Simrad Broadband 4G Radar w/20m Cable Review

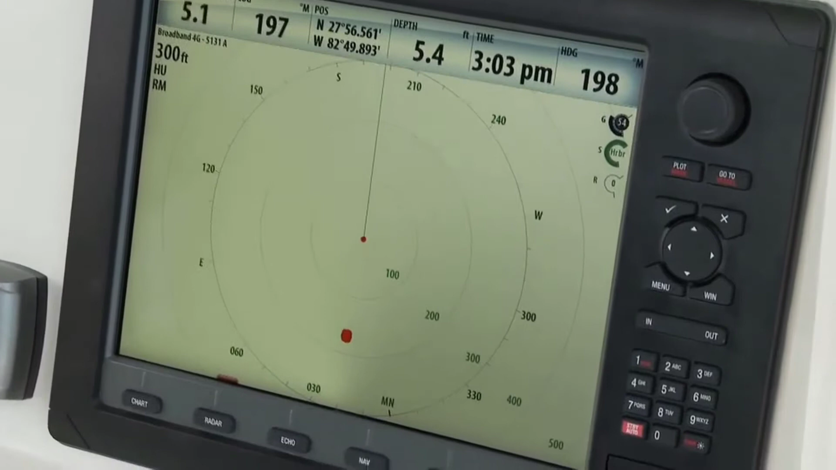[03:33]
All right, we're now approaching 200 feet.
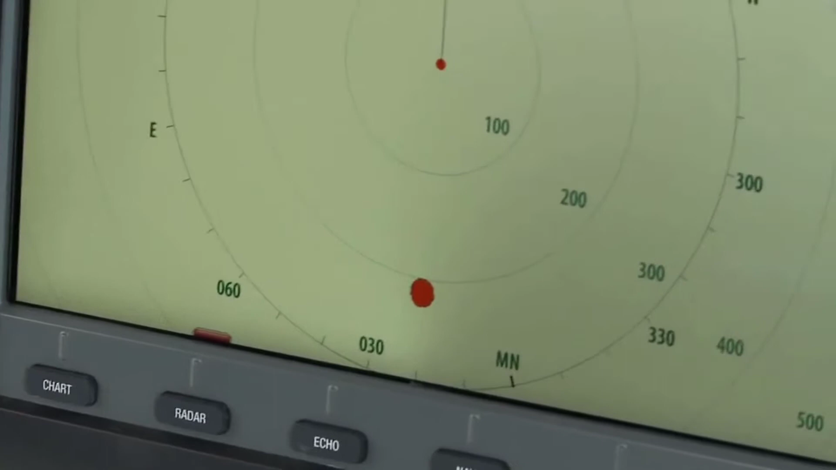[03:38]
Wow, it's still really strong. Adjust the range resolution, the range again.
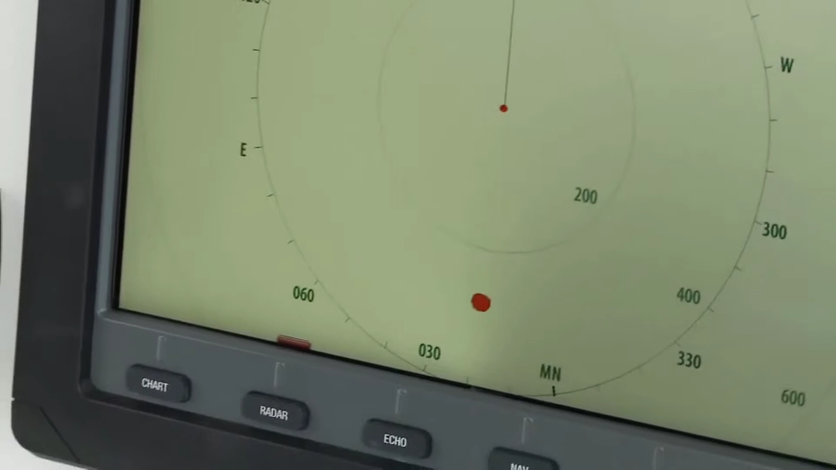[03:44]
All right, it's past the 300 or so. Approaching a quarter mile, uh, 400 feet. Still holding strong.
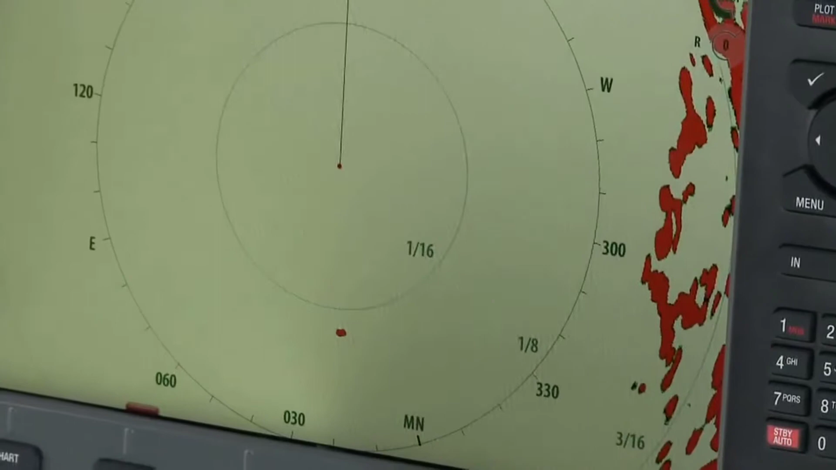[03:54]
All right, 500 feet. Moving in on 600 feet.
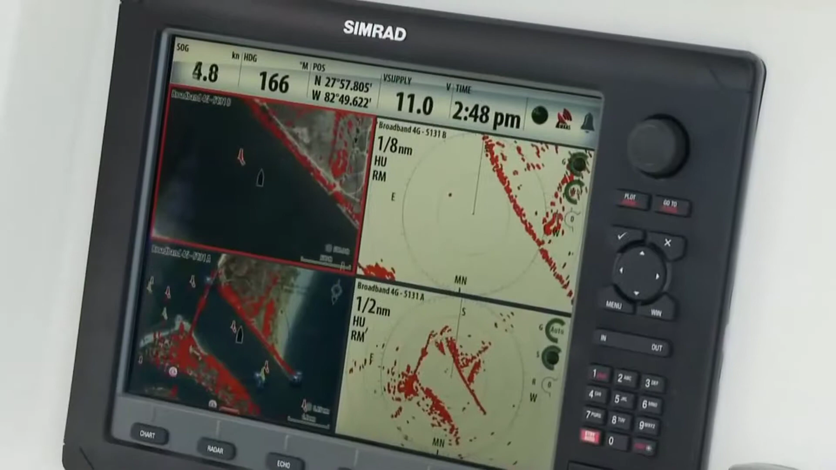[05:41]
The refined performance of our auto harbor and offshore modes allows you to instantly use a broadband radar without the need for special knowledge or repeated fine tuning.
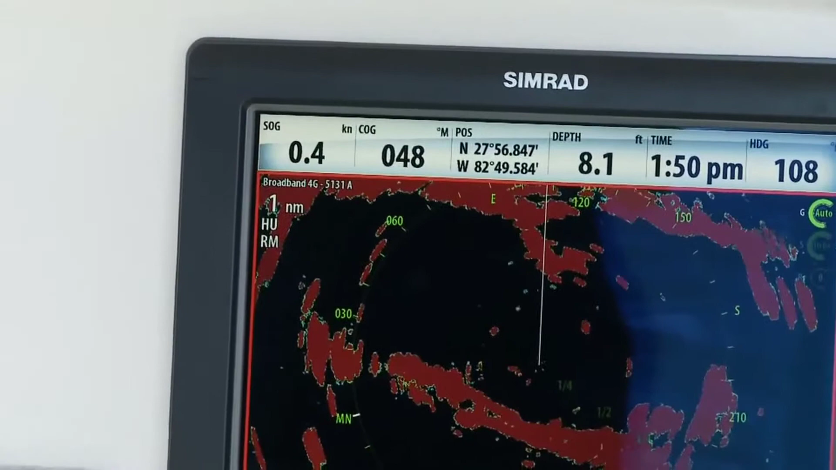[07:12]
Similar to broadband 3G radar, the broadband 4G delivers the best range resolution available today.
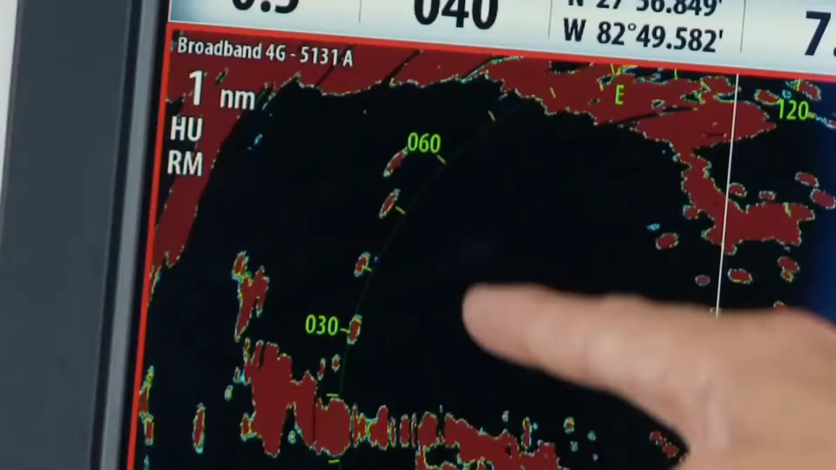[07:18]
In addition, 4G is the first dome antenna to employ beam sharpening technology.
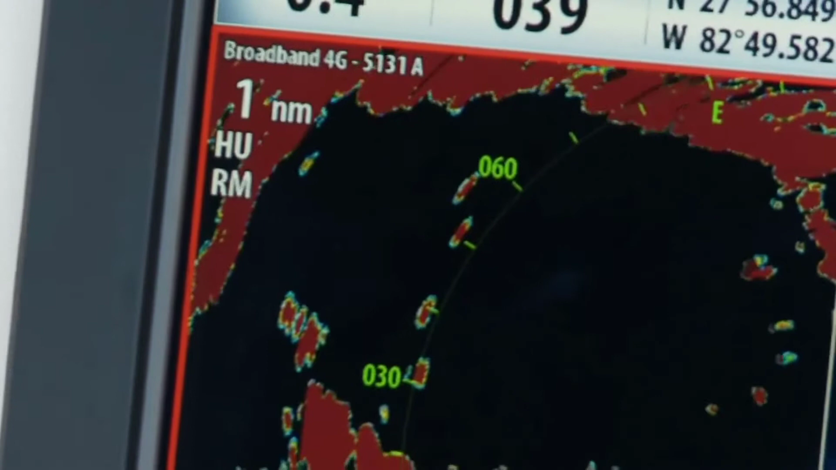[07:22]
This technology enables a new feature called target separation,
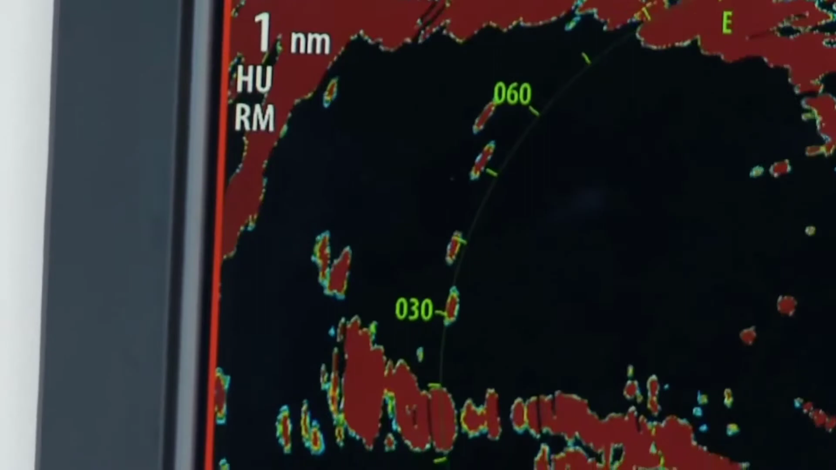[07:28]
which improves the azimuth resolution or effective horizontal beam width up
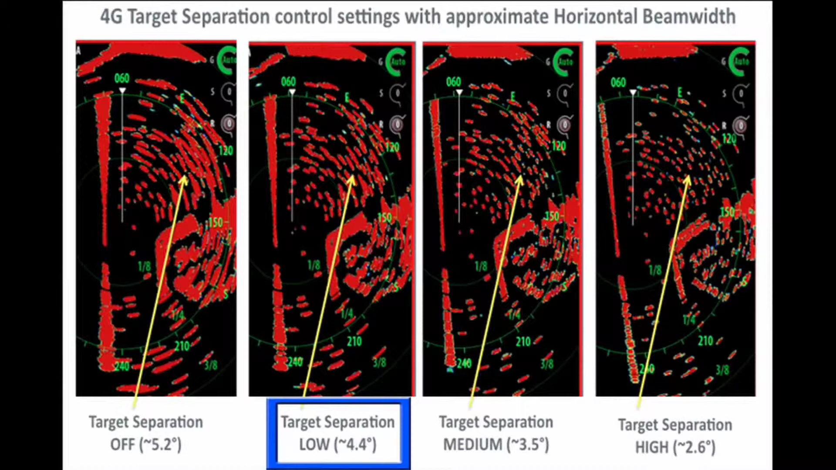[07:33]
to the equivalent of a three and a half foot open array radar. The results are nothing short of mind blowing,
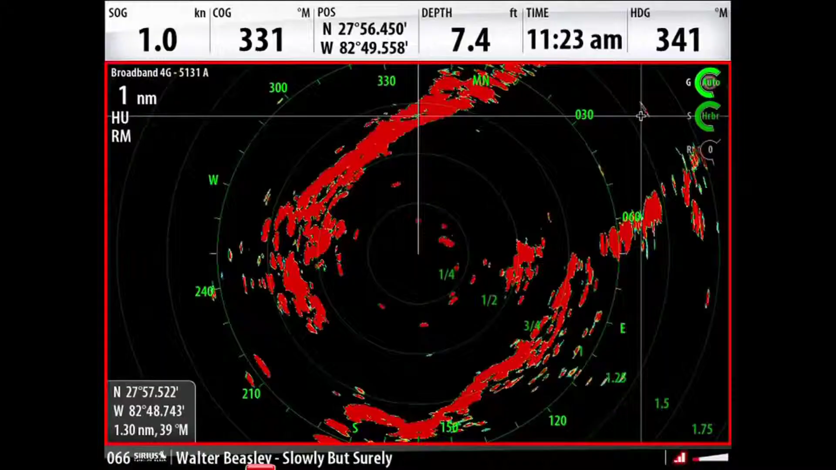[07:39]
dramatically increasing situational awareness among novice and professional users alike.
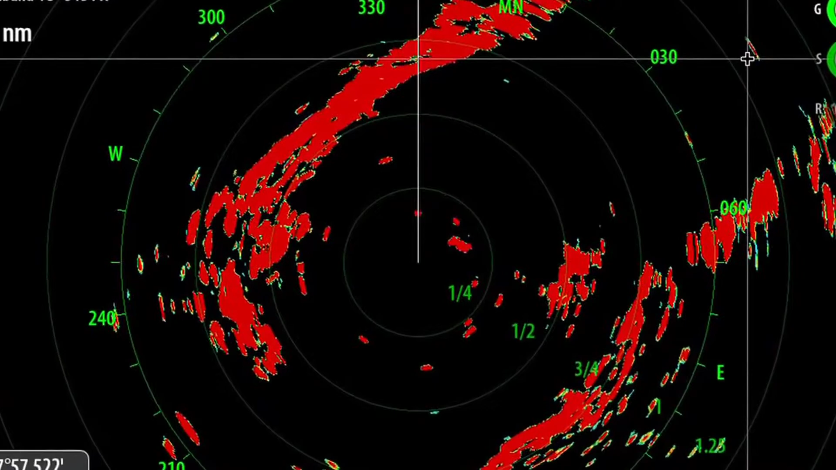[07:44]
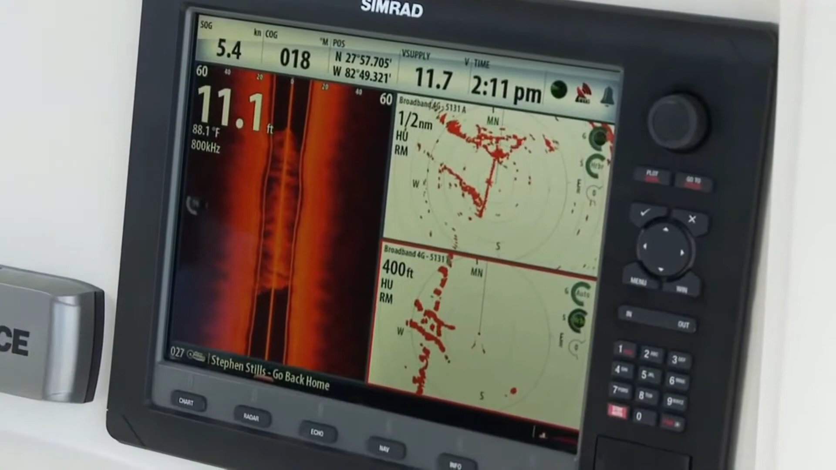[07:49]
On screen: depth 11.1 ft, water 88.1°F
Broadband 4G radar also offers several new advanced features when paired with the Simrad NSO and NSE series.
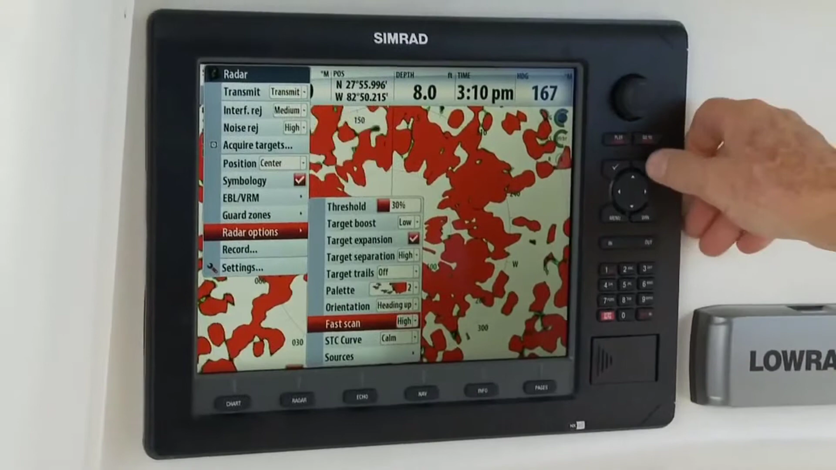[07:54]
The broadband 4G is capable of high speed operation up to 48 RPM.
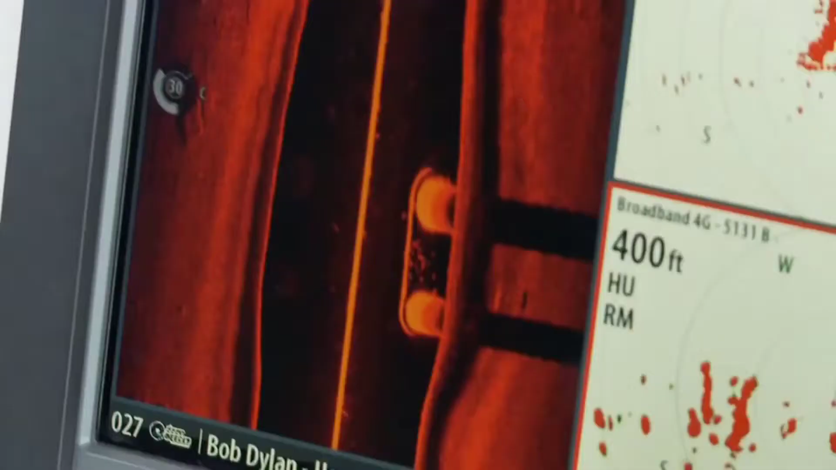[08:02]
Even more impressive is the new dual range feature,
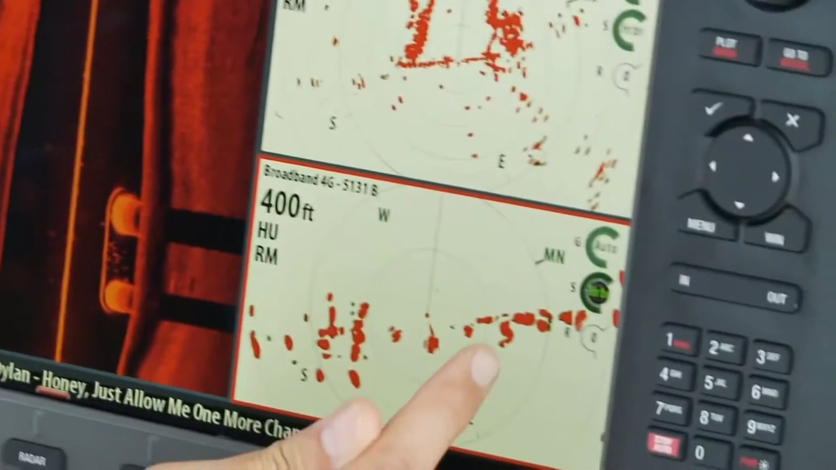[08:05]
which allows unprecedented simultaneous working ranges anywhere from 200 feet up to 36 nautical miles.
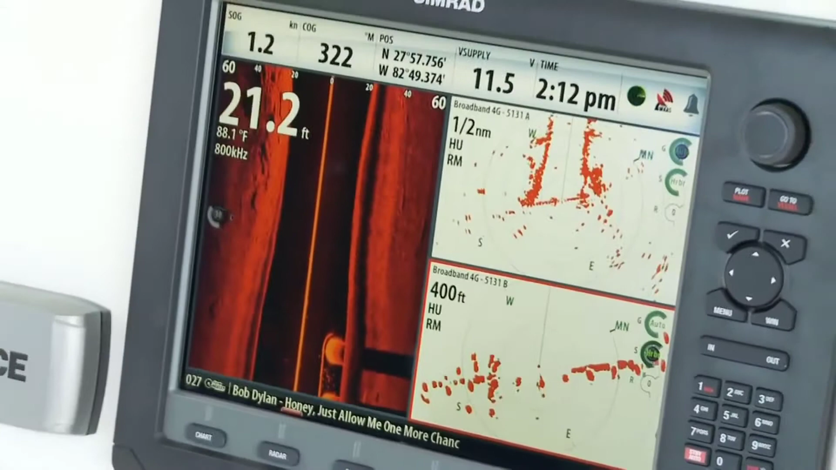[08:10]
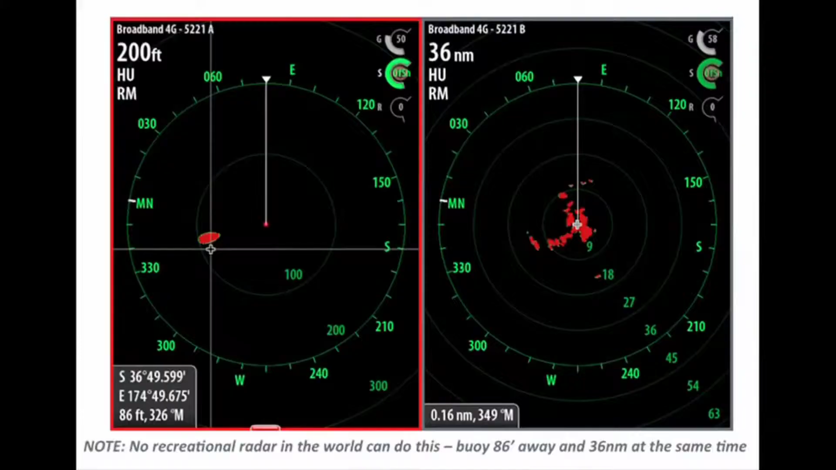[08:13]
No other radar in the world can do this.